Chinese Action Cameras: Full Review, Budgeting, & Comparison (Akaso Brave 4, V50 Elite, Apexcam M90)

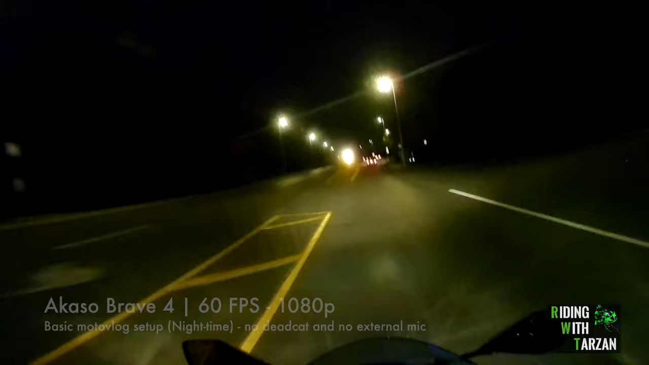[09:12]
So yeah, this is what it looks like motovlogging at night, riding at night. While I'm riding at night, we may as well talk about riding at night and safety.